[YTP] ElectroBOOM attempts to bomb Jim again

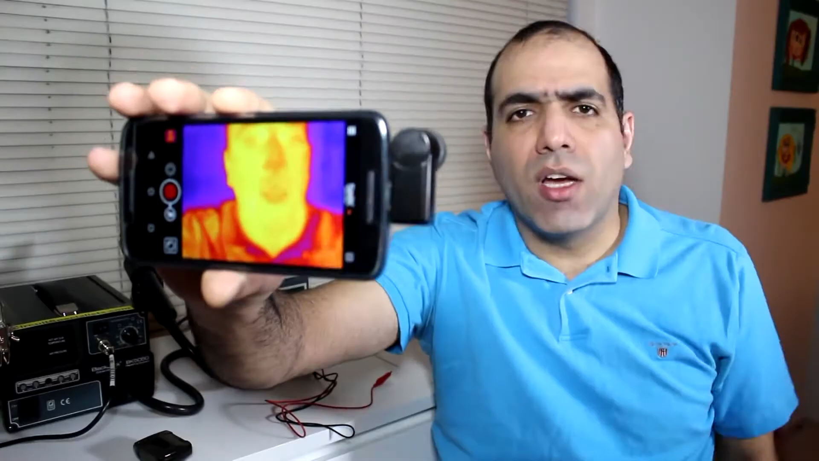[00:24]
As I'll mention at the end of my video, I'll give away one of these cameras unless you're a snake to someone who appreciates it. Screw you, Jim! See, a thermal camera can record a light that you cannot see unless you're a Jim and that light is infrared that basically radiates from the surface of any material.